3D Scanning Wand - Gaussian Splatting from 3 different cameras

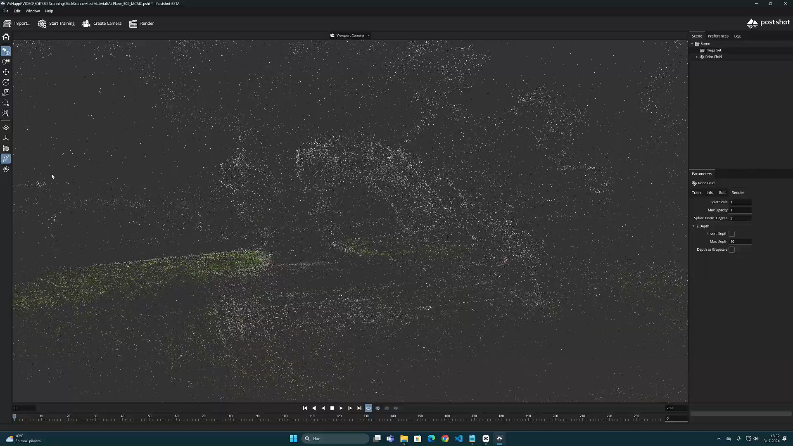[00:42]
and this time I wanted to try out in practice what kind of a Gaussian splatting model I
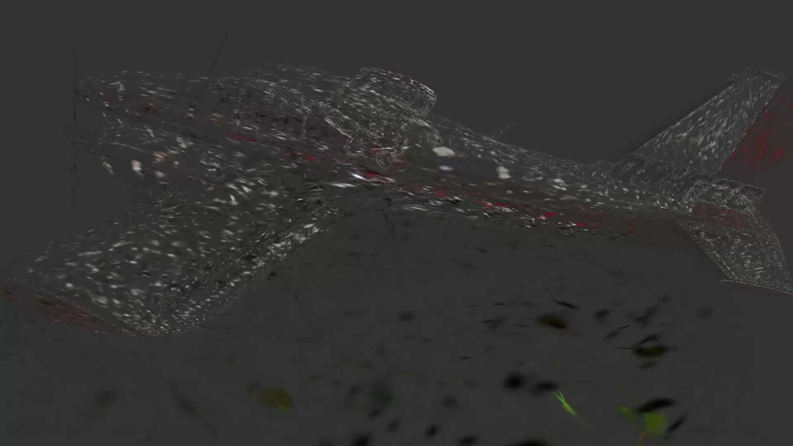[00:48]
could drain from footage that was shot simultaneously with three different angles.
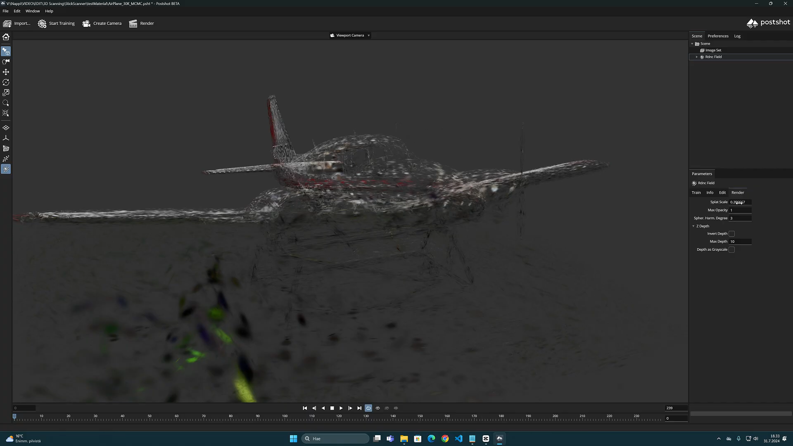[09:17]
which allows us to specify with the maximum values how many splats will be calculated in the end.
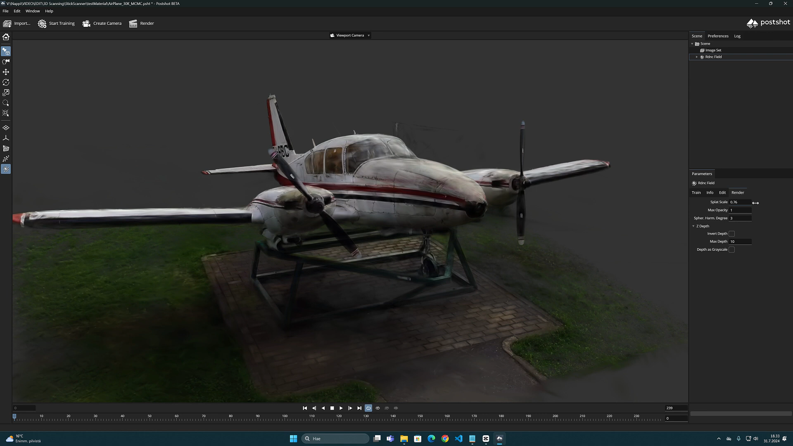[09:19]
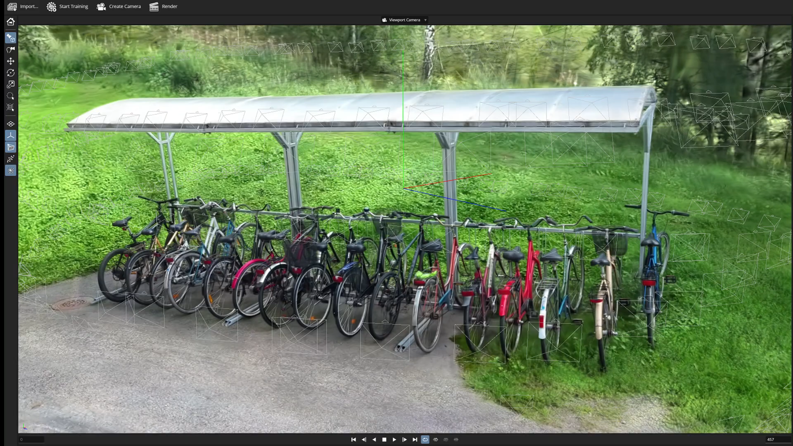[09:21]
I have noticed that this new method produce
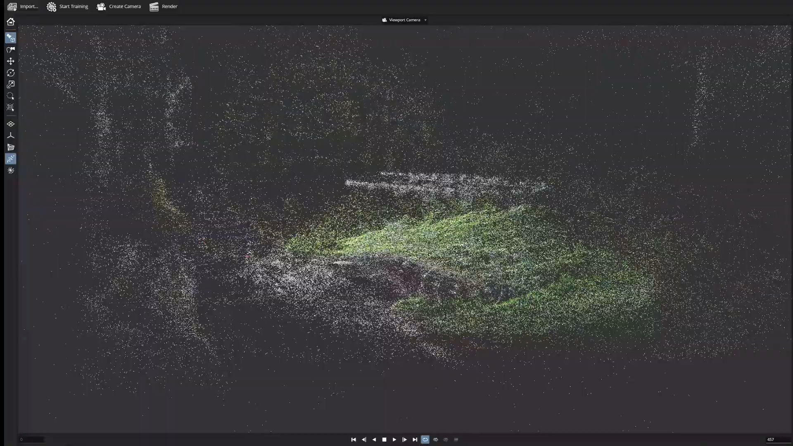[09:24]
a better point cloud in the camera tracking phase, and reduces the number of floating artifacts.
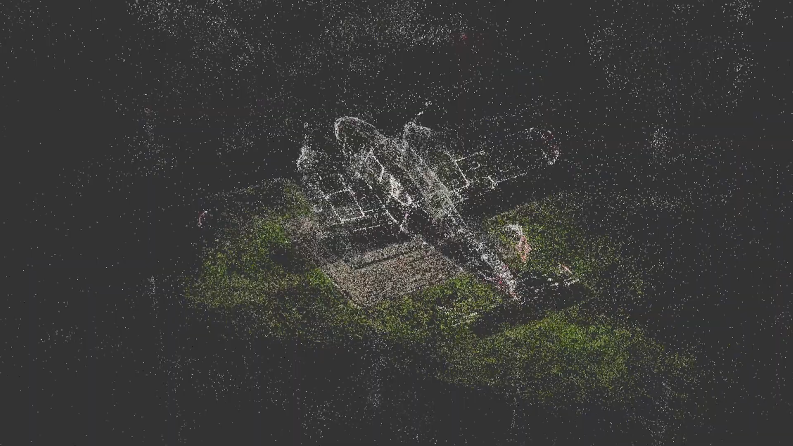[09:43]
And at least this new method seems to be able to produce a 3D Gaussian splatting model in PostChart of this material,